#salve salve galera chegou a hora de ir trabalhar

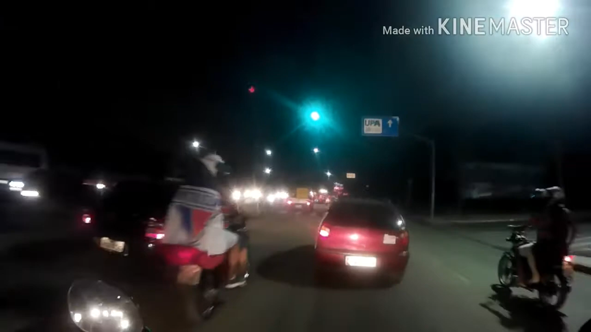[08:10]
Calma, sem pressa, que é pra não acontecer nenhum acidente. Tem uma galera assim aí que não respeita muito não.
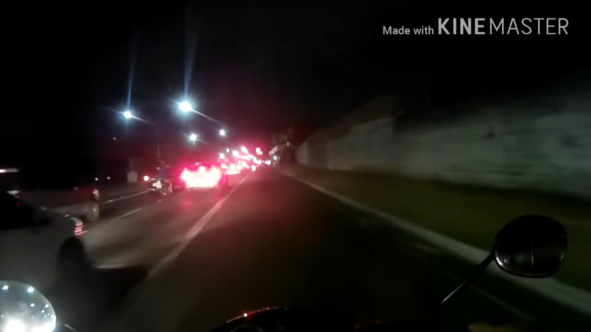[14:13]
Aqui é só faixa pra onde? Ou não, não, é dali pra frente.